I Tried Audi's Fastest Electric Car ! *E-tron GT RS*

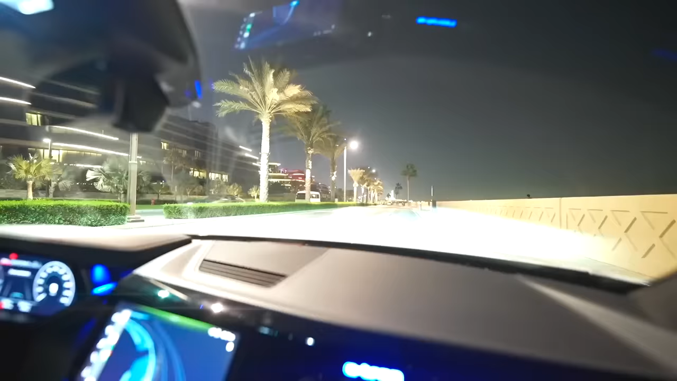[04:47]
और यहाँ पे फ्रंट में अगर आप देखो, फ्रंट में देखो लाइट मार के दिखाता हूँ आपको भाई, बहुत तेज है लाइट दूर दूर तक सब चमक जाता है। होता क्या है कि देखो इसको अलग अलग मोड है, यहाँ पे ड्राइव सेलेक्ट आप दबाओ,
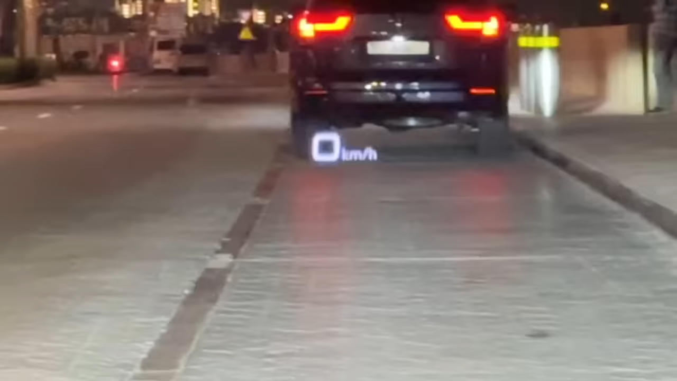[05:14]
इसमें ना ऐसे देखोगे तो यहाँ पे आपको दिखेगा हेड्स अप डिस्प्ले, ये देखो 0 किलोमीटर पर आ रहा है ना, ये नीचे भी हो जाता है ऊपर भी हो जाता है।